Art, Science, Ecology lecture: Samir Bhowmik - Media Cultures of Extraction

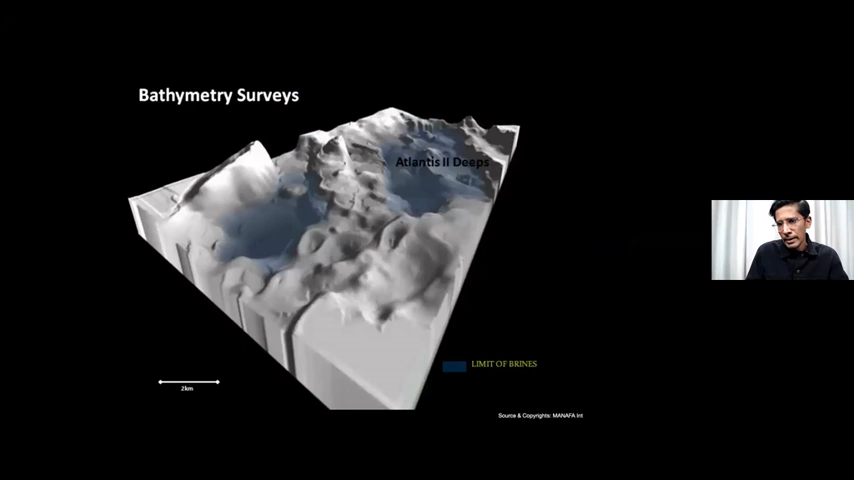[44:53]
In the Red Sea, Atlantis too deep, one of the deepest, literally the deepest deep sea mining, you could say. There has been bathymetry surveys, you use sonar, you use imaging technologies to map the surface of the bottom of the sea.